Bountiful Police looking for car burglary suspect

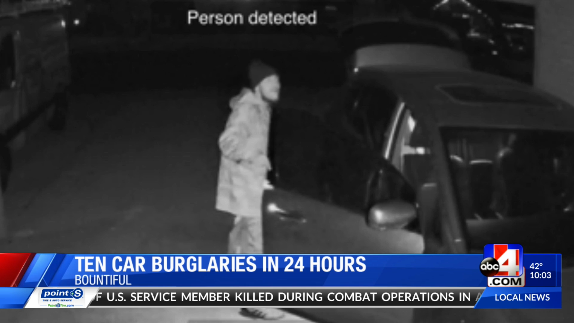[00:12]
In all cases, police say the vehicles were left unlocked, but if you have any information as to who this is,